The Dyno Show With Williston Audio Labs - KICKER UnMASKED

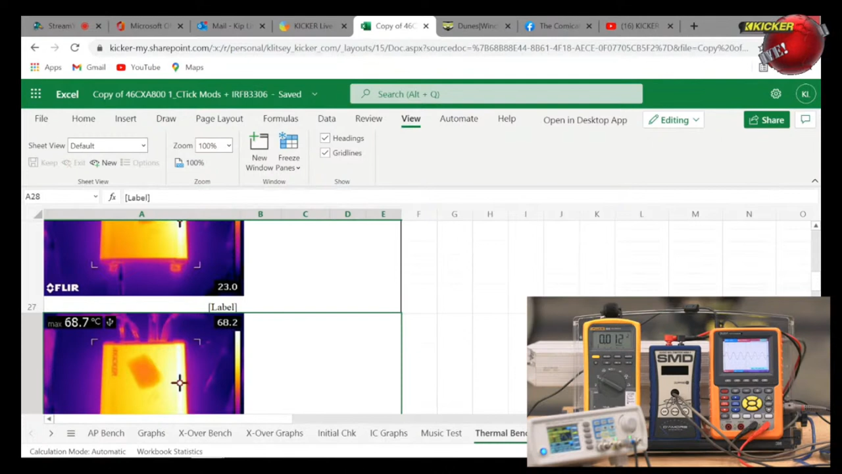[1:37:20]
On screen: max 68.7°C
This is from the FLIR that they took some measurements they were doing these on. And so I just thought it'd be interesting to show you this, and I'm going to go back to the StreamYard feeder, and you can bring me back on.